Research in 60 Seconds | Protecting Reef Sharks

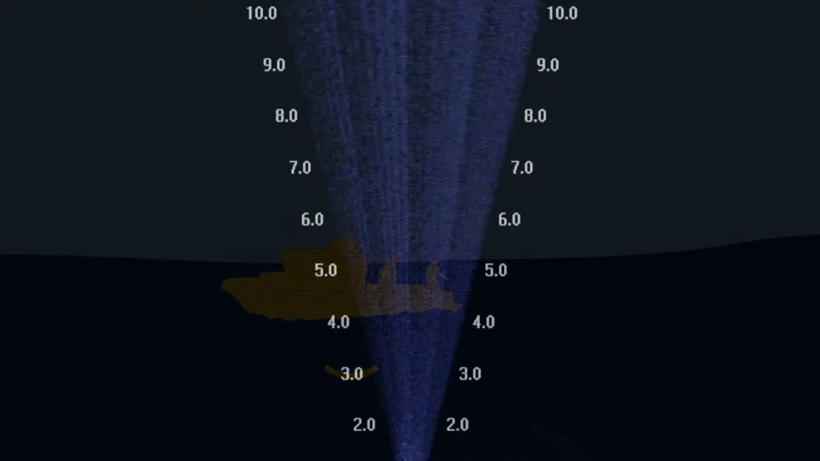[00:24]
For example, I've used a sonar camera to track nighttime shark movements at Palmyra.